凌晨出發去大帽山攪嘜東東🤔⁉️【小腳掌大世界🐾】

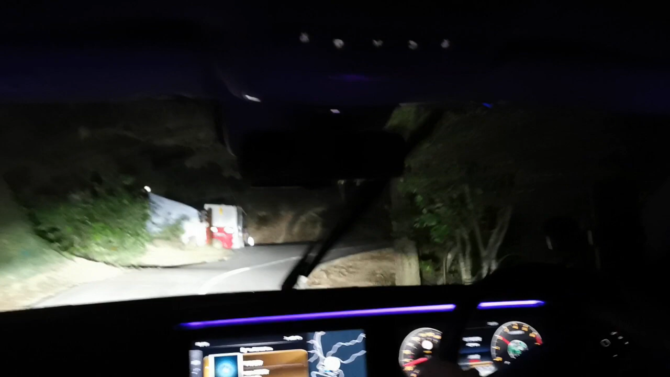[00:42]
對呀很黑前面也有人幸好有人帶路
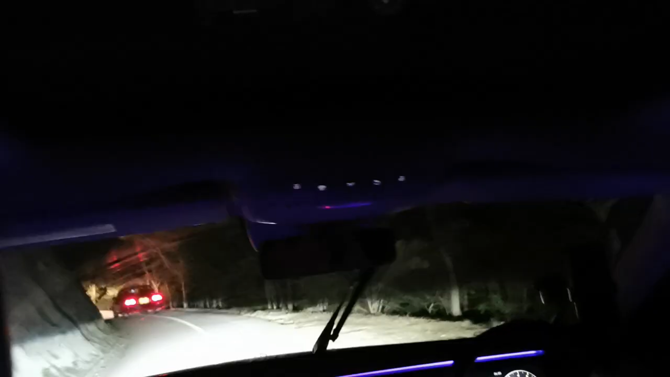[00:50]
因為怕有對頭車雖然這麼早
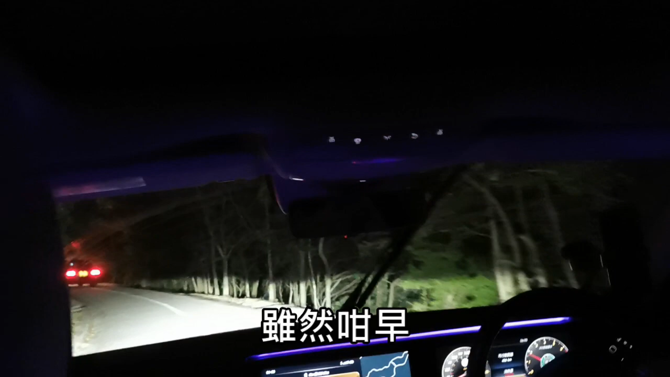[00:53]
也不少人一早上山是否也是同一個目的呢
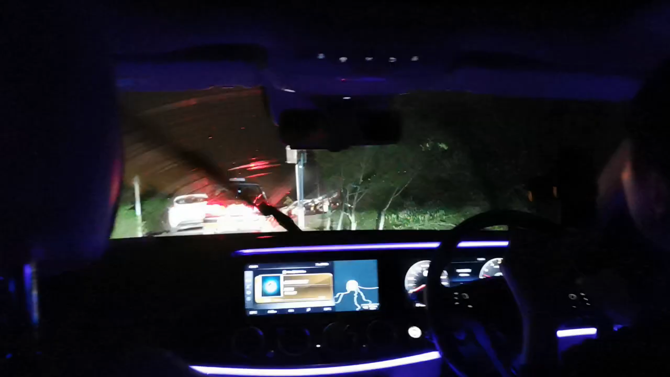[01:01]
沒想過這麼早已經停車滿了